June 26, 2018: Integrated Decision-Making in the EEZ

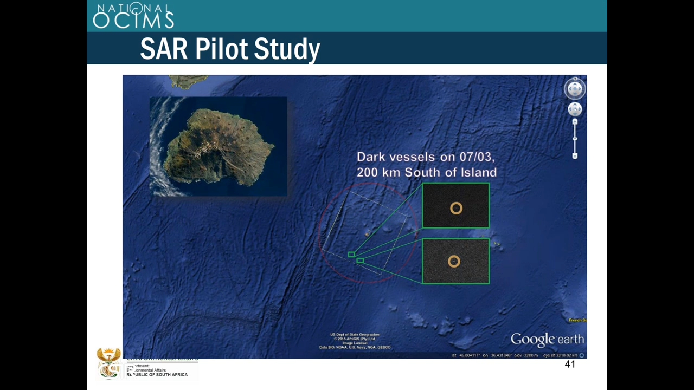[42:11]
two vessels again, again, on July 10th, the vessels are still there. What the heck are they doing there? Um, okay. So if you look at all the image they, images they acquired, they got 10 images that contained a dark target.